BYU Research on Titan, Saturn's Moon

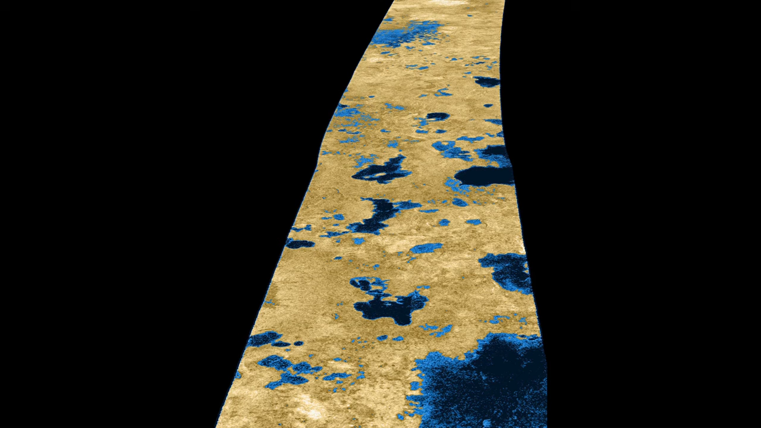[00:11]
there are lakes and dunes and mountains, and so there are a lot of a lot of similarities between Titan and Earth.
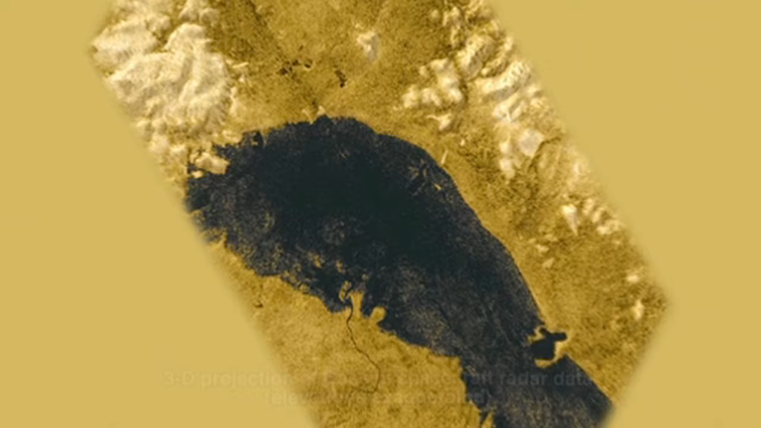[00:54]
This is the only other body in the solar system besides Earth with actual liquid sitting inside of lake basins,